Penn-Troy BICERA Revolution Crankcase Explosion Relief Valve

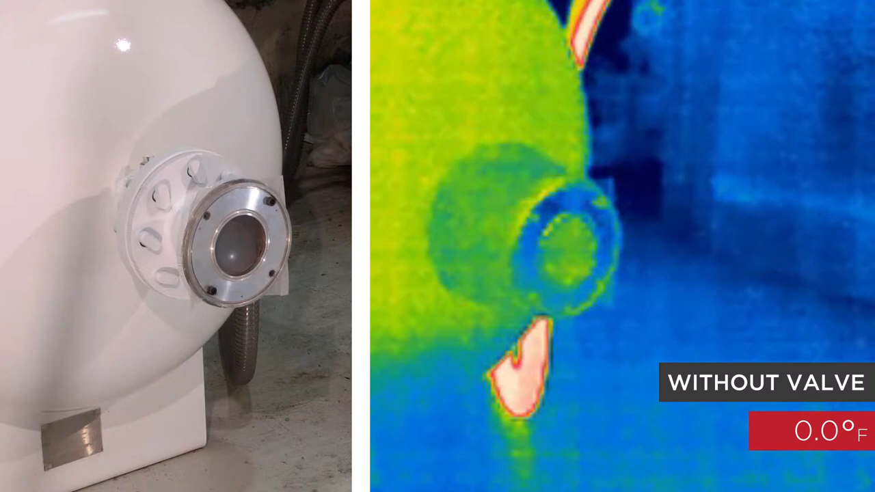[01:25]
put personnel and vital equipment at risk now
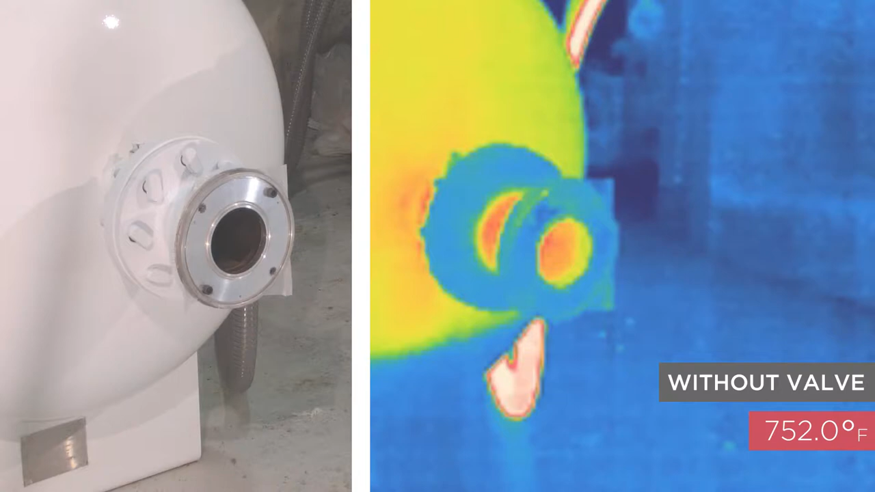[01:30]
watch as the revolution valve creates a noticeably safer environment in the event of explosion drastically reducing exhaust temperatures